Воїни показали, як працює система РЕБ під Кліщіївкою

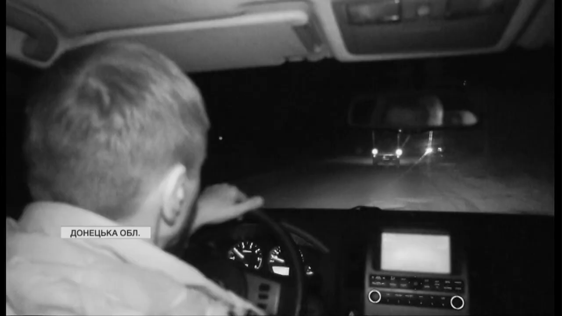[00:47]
Спершу на авто, далі навіть під прикриттям темряви пішки.
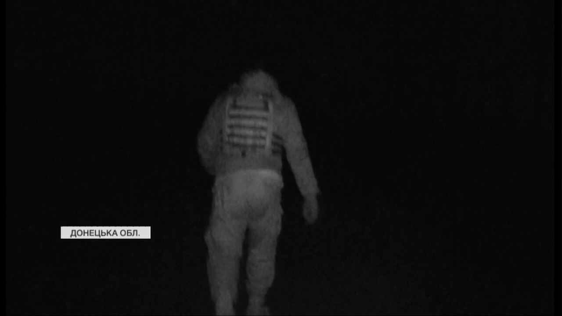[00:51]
Ми йдемо повзвільнені посадки до Кліщіївки. Населений пункт за кілька кілометрів від нас. Це вже починається відбита у росіян територія.
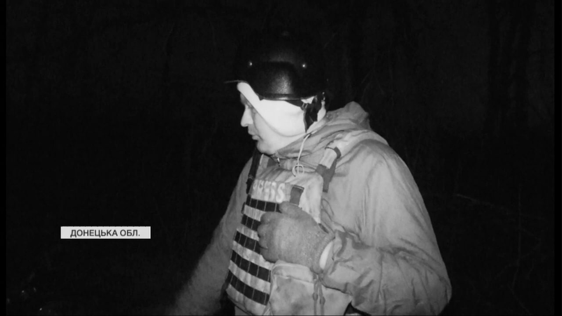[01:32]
яку повишили росіяни, коли відходили з цих позицій, тікали з цих позицій. Краще не торкатися.
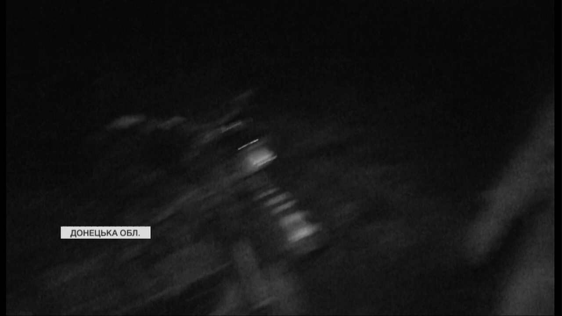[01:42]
У таких умовах головне швидко реагувати. Наприклад, не потрапити під броньовик, що проїжджає повз.